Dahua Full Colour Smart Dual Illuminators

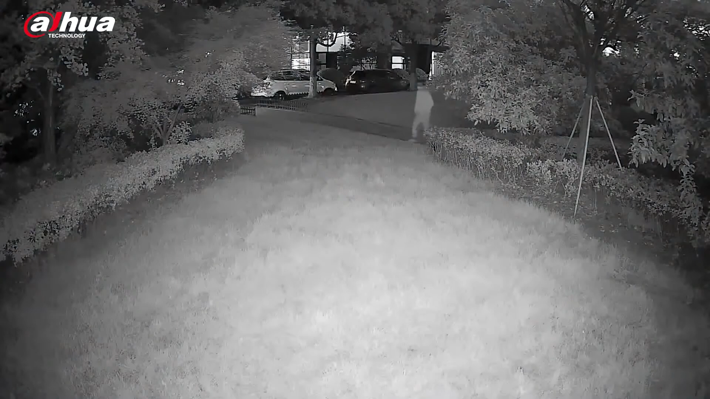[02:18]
With Smart Dual Illuminator technology, full color event video monitoring is possible without disrupting your neighbors with continuous warm light during evening hours when they may be sleeping.